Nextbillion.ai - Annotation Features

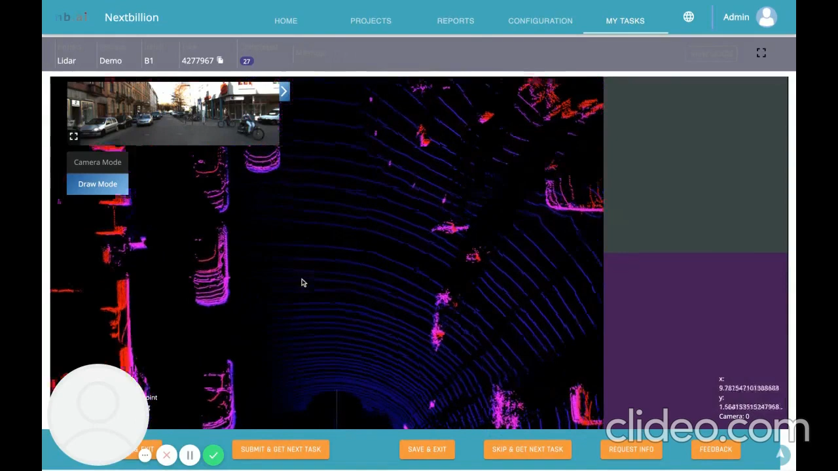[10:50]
and you can drag the lidar data and zoom in to whichever object you want so if i take this car as an example and start drawing a box around this object as soon as i draw this you can see the box is drawn on this car and i can also adjust the top view or the side view from these options this is the top view and this is the side view to this one we will be used to adjust the height of the car
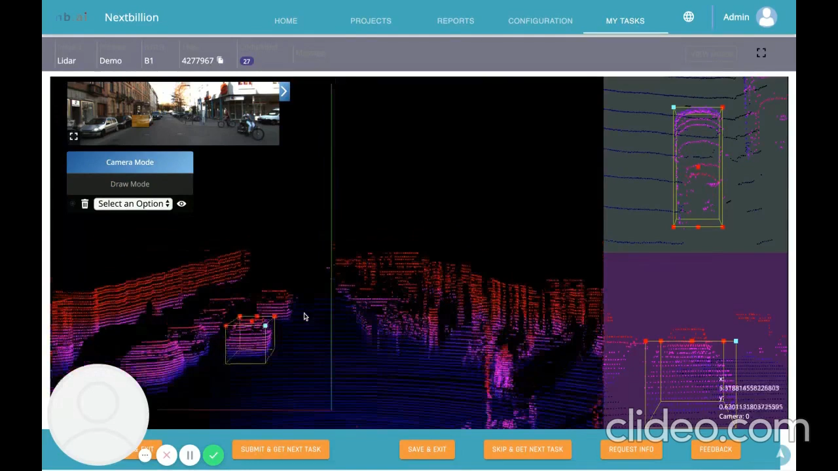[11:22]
and i can choose the next object that i want and draw a box around that